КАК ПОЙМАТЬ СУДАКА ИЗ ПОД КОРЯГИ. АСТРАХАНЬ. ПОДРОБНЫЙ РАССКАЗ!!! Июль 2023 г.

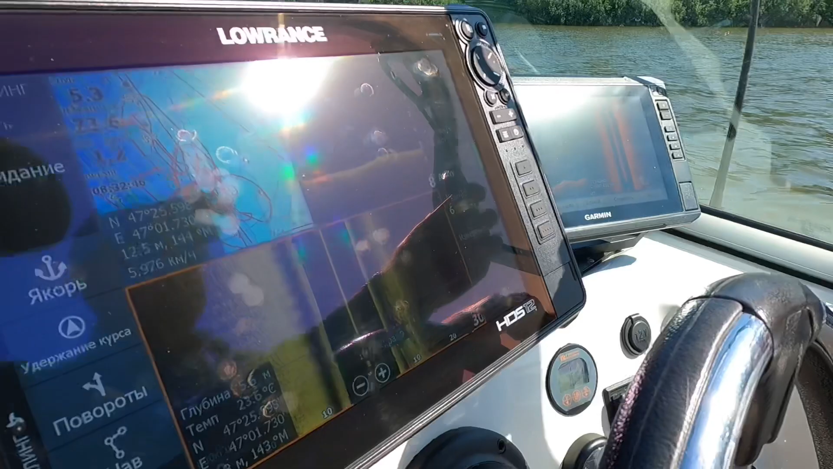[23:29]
тройная кота да вот они раз-два-три и мы я
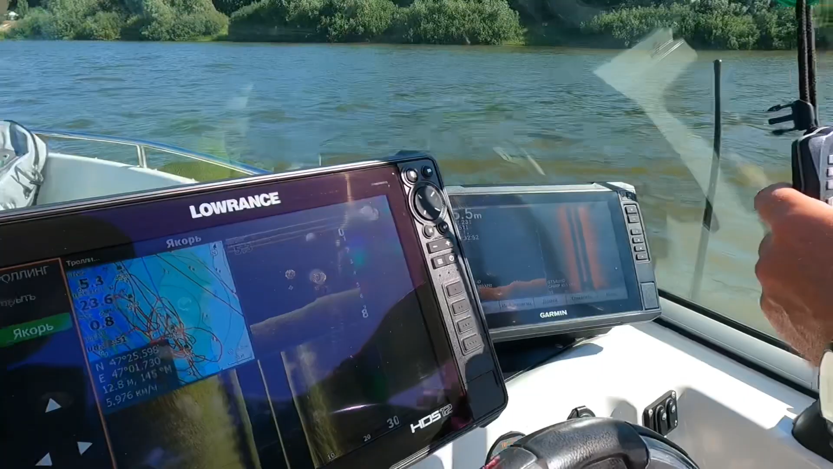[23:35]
получается ее три раза прохожу да она вот нужно было вот так вставать нам ловите